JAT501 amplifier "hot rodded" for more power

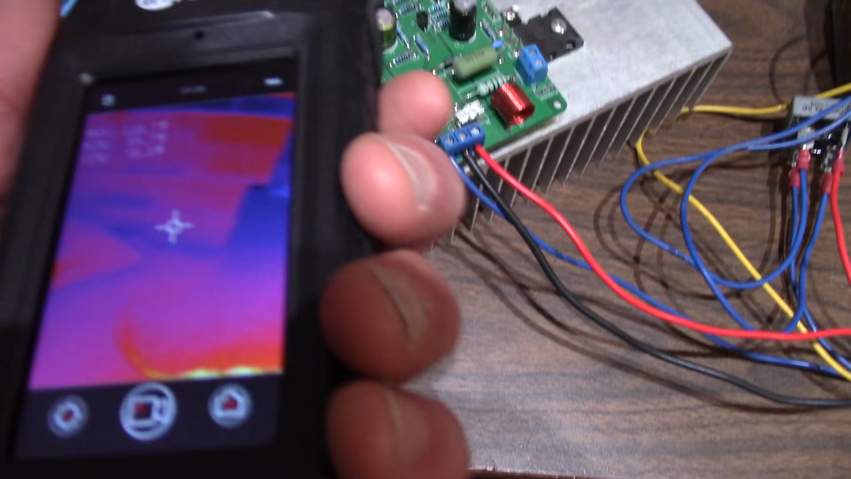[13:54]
So I got this Infi-Ray thing.
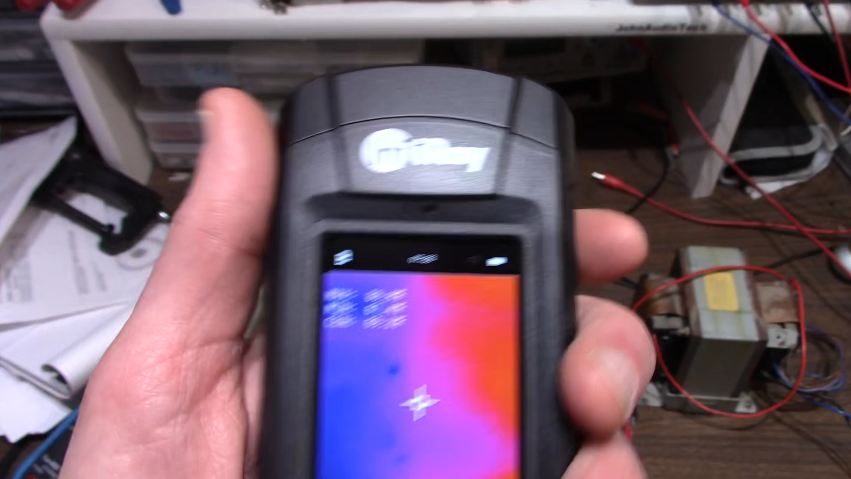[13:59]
This is pretty nice. It was sent to me to review. I did a review a while back.
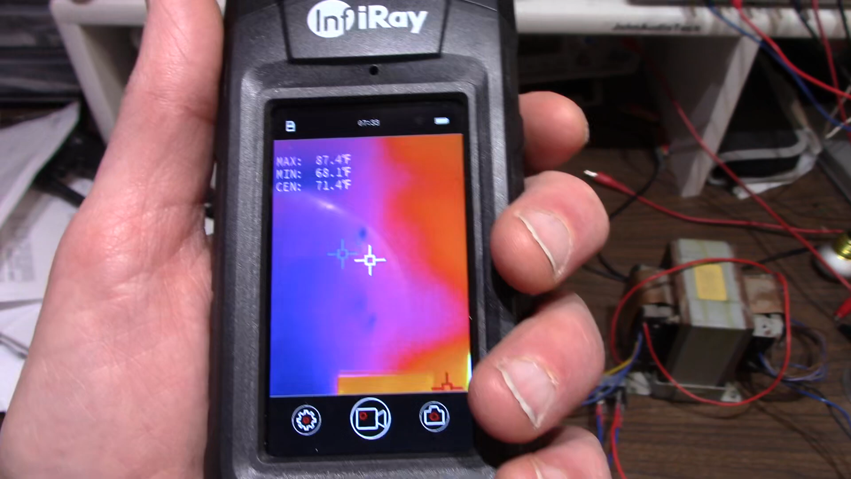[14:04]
On screen: spot 71.4°F, max 87.4°F, min 68.1°F
It's got the nice higher-resolution thermal sensor.
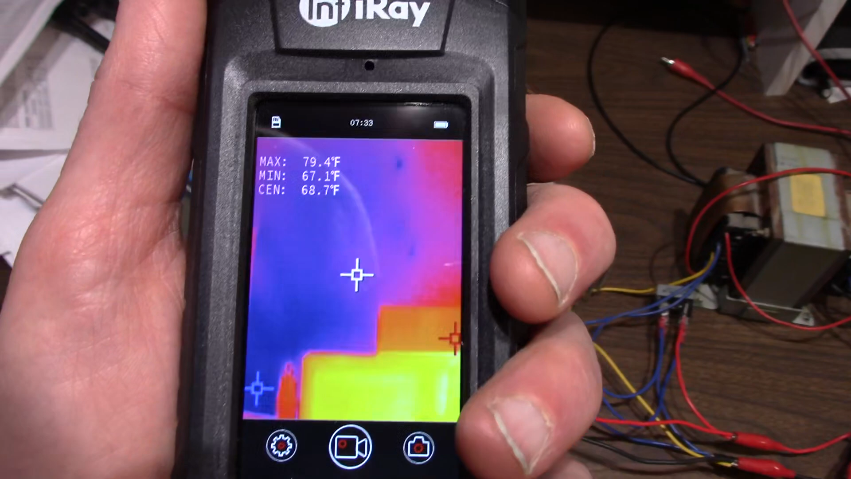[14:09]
On screen: spot 68.7°F, max 79.4°F, min 67.1°F
Feels nice and solid.
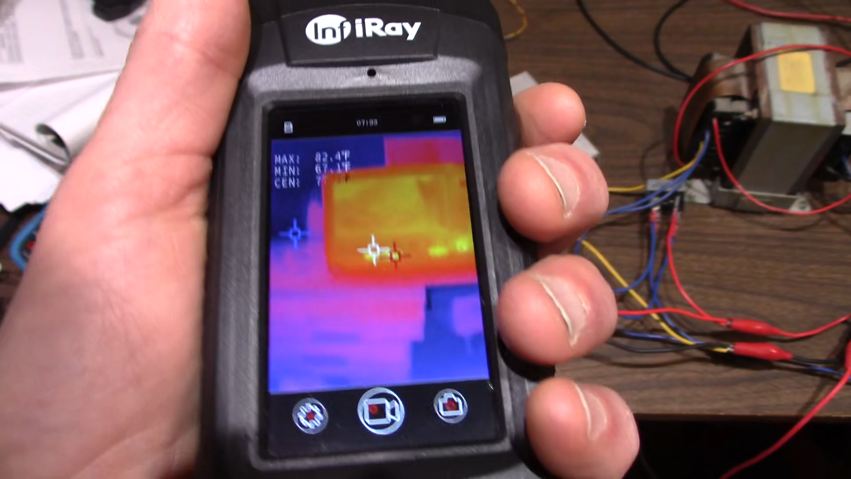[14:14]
On screen: max 82.4°F, min 67.1°F
But as with any Chinese product, they always have one major flaw which makes it annoying is when it's turned off,
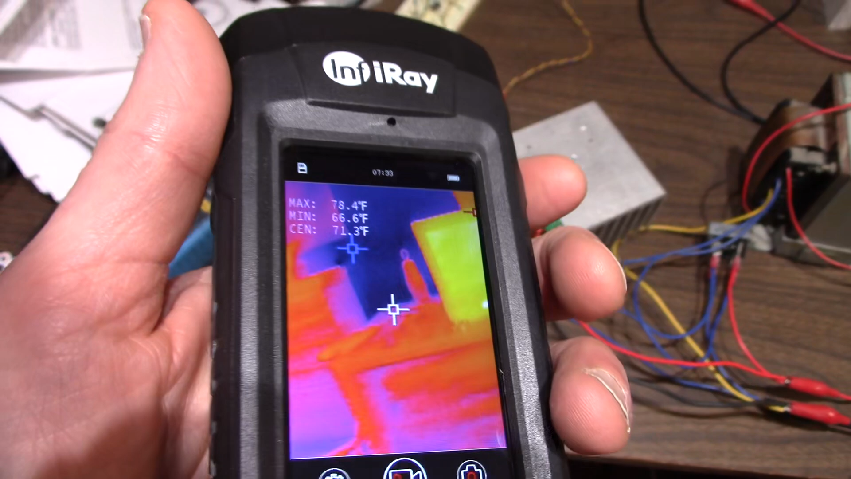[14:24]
On screen: spot 71.3°F, max 78.4°F, min 66.6°F
it will draw the battery down.
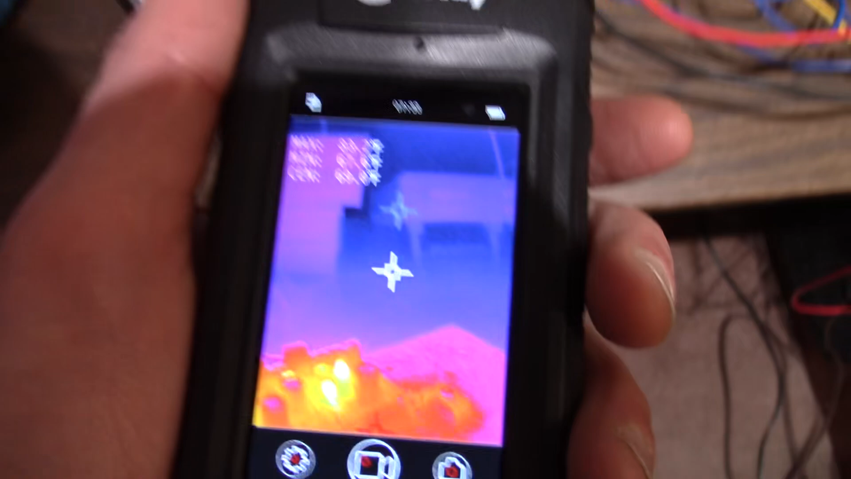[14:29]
I mean, sitting for like three weeks
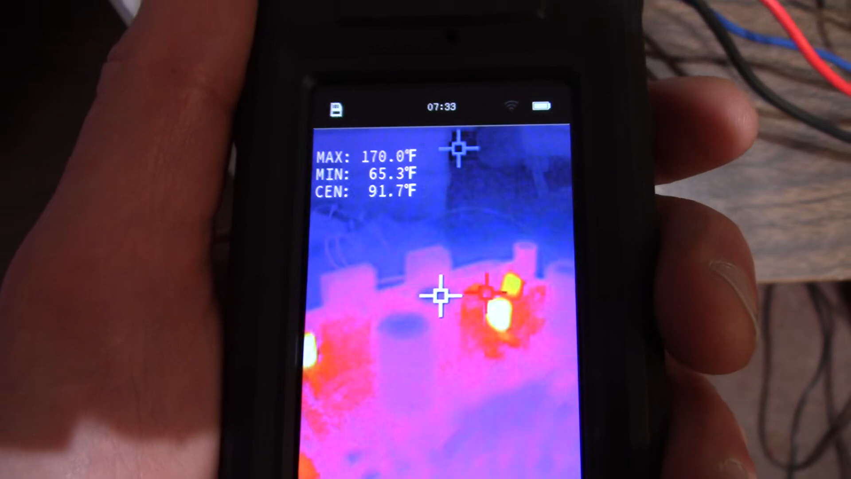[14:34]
On screen: spot 91.7°F, max 170.0°F, min 65.3°F
is kind of annoying, but I'll do the easy way out here and just point the camera at the screen.
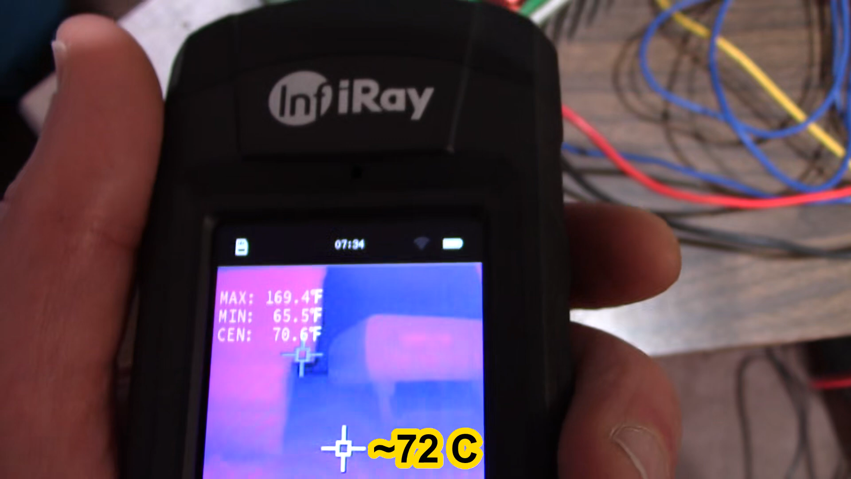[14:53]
On screen: spot 70.6°F, max 169.4°F, min 65.5°F
Yeah, those are in the voltage amplification stage just like I mentioned. They're getting a little too hot for me.